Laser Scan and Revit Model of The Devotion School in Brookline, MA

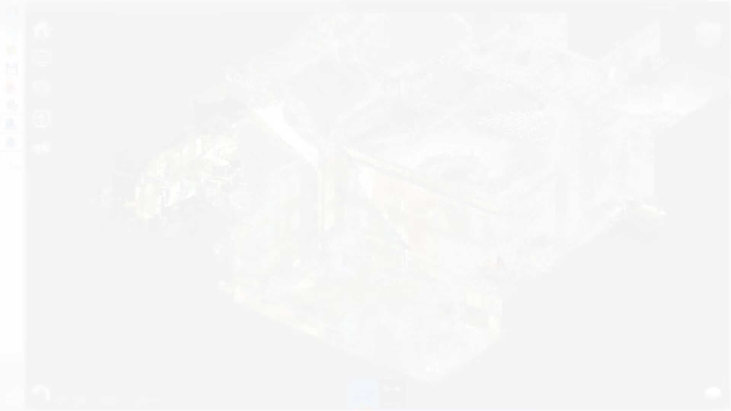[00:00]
This is a project of scanning and modeling the Devotion School in Brookline, Massachusetts.
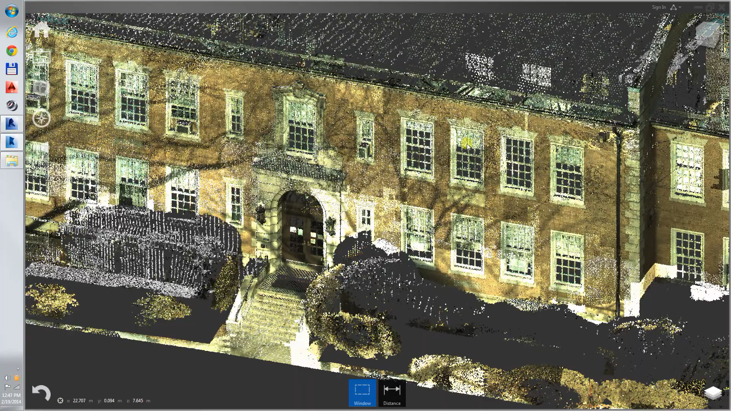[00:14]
Here we are looking at the point cloud
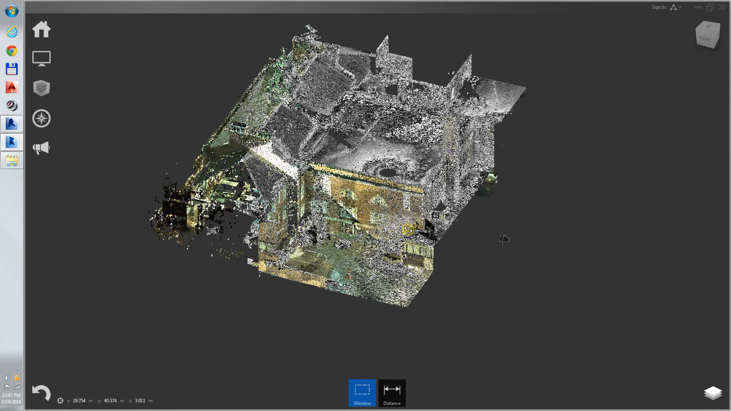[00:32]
We can easily look all around in Orthographic Projection or in Perspective.
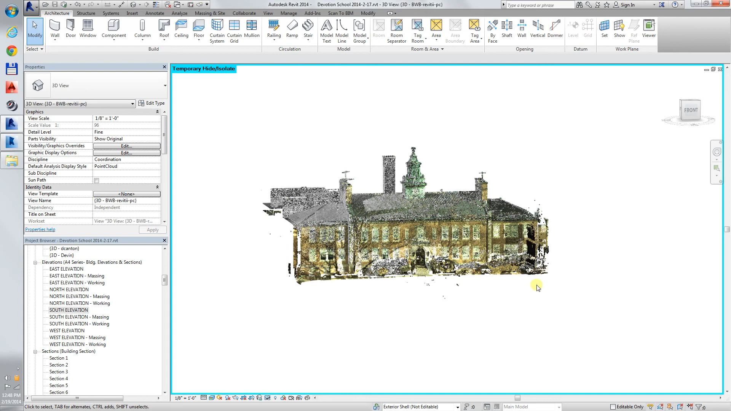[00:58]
Looks pretty much the same on the screen.
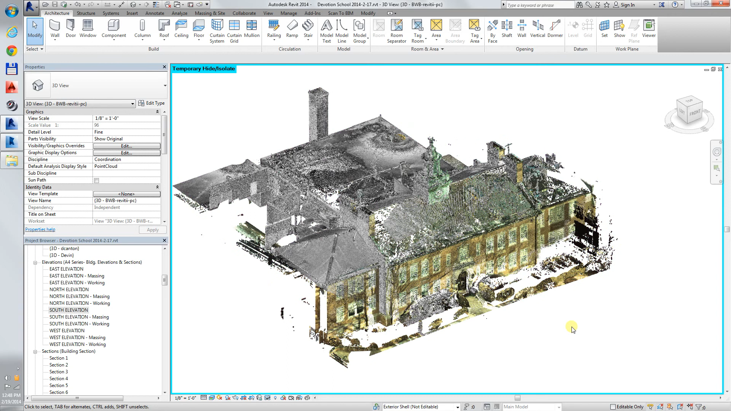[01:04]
Here it is in context with the model that we made.
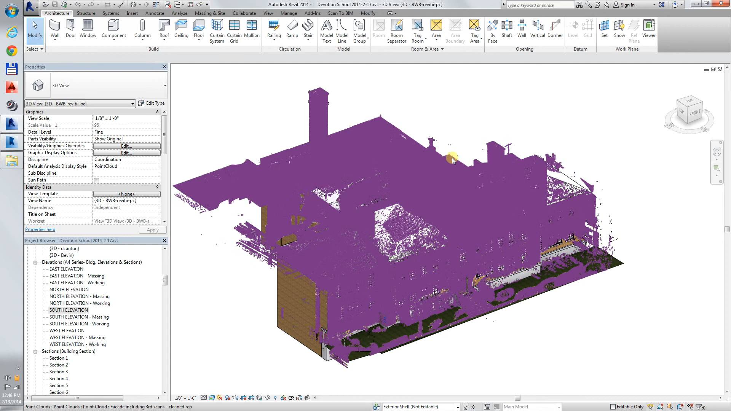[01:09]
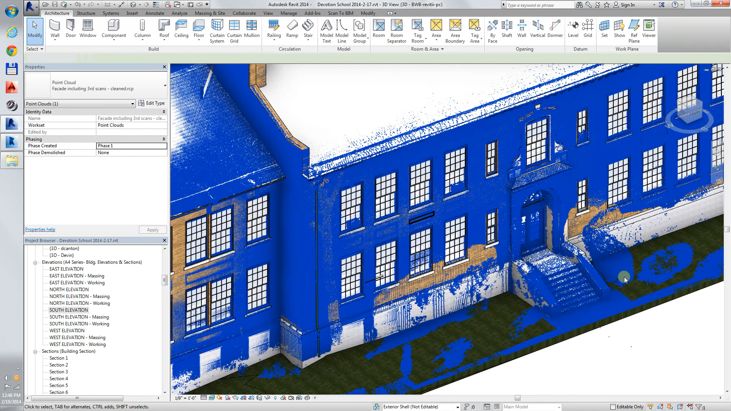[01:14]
And I can turn off the scan and just see the model.